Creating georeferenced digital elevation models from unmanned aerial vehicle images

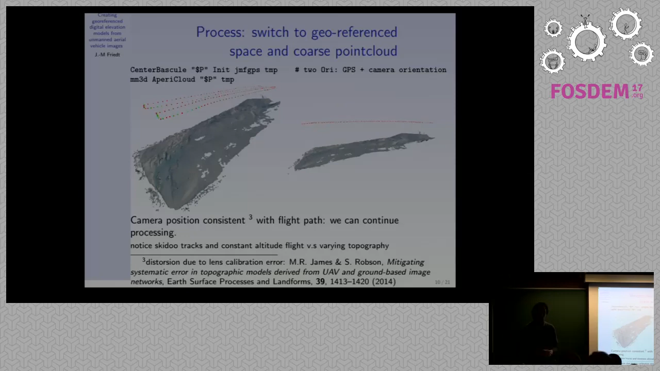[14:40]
I was recently introduced to this paper which shows that self-calibration of the lens might create very low-frequency, large-scale distortions, parabolic distortions, which I have seen. So, this is a caveat about self-calibration of the lens. You will create large-scale distortions. You might. And if you look closely, you see here skew tracks here that help the
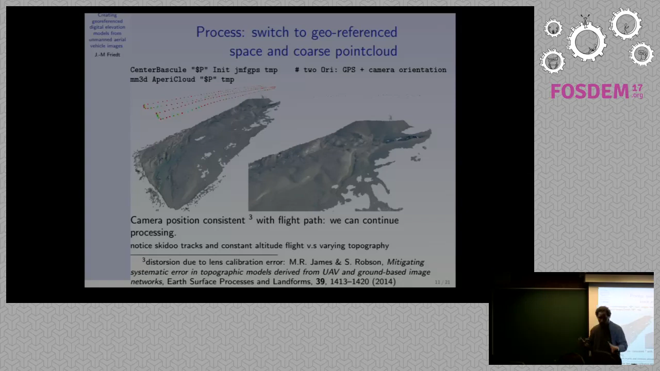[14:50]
software match the features on this snow-coated area.
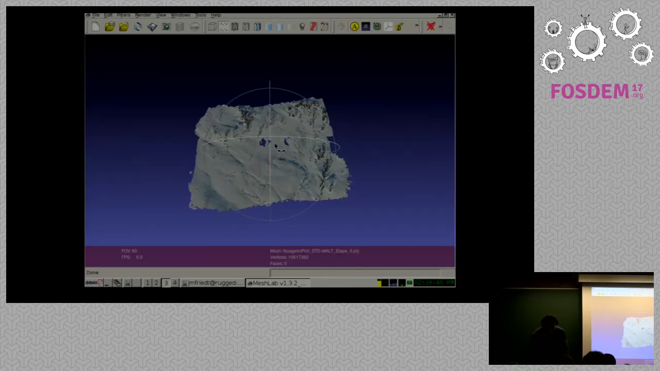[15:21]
You see it's about 10 million points. And you can move around in your fine point cloud that you've generated this way and zoom into the area.